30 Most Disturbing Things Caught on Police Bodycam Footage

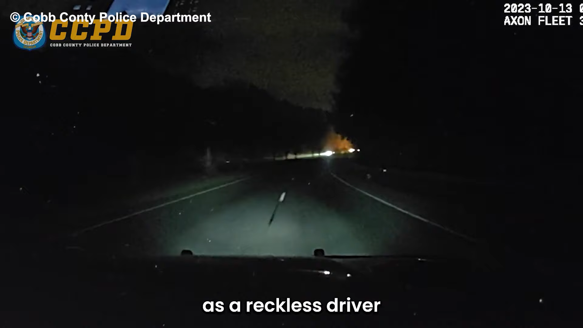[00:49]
The scene unfolds as a reckless driver, attempting to evade the police, crashes into a fiery wreck.
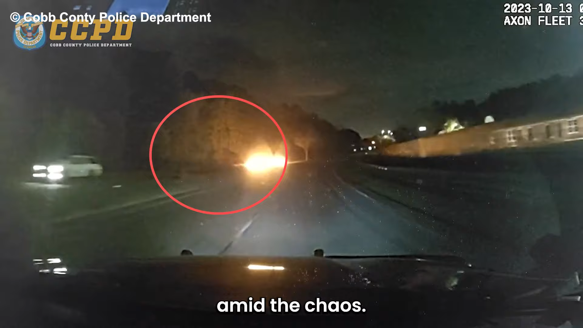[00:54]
Amid the chaos, Officer Musselman, uncertain of the fleeing suspects' whereabouts, springs into action. He carefully assesses the situation, scanning the area until he hears a desperate cry for help.
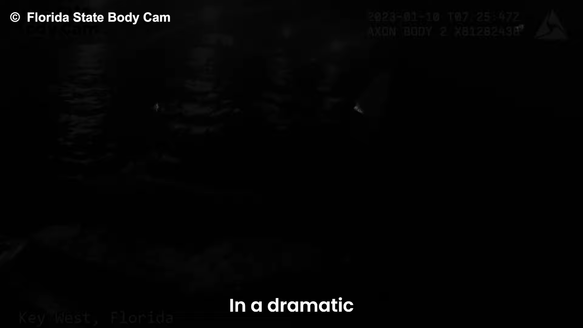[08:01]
In a dramatic nighttime rescue, police officers brave the cold waters to save a man and his loyal canine companion.
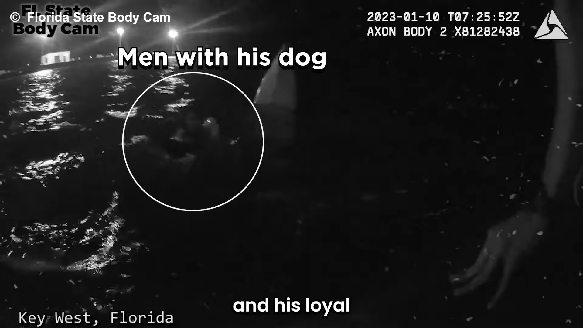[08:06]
The scene unfolds as the man clings tightly to